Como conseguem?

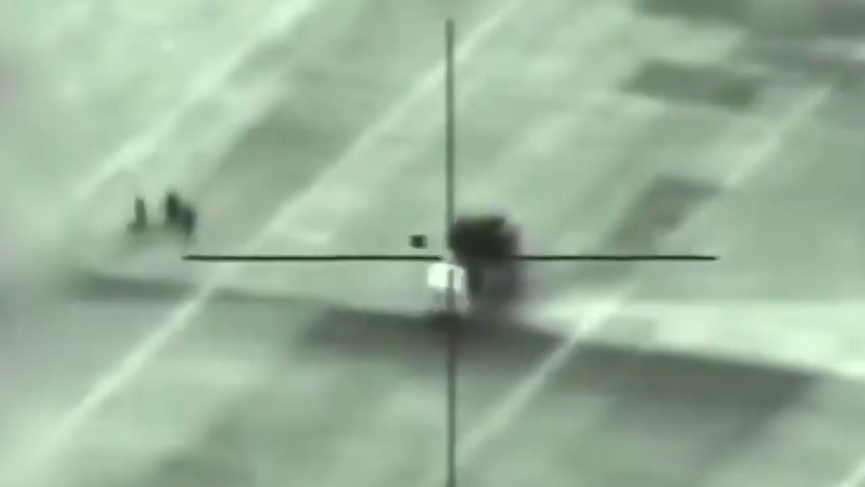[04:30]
e que mostra um míssel se aproximando de um Pantsir S-1 com toda a sua tripulação do lado de fora do veículo, o que prova que apesar do país estar sob ataque naquele momento, a equipe do lançador não estava de prontidão e provavelmente não estavam sequer cientes do ataque.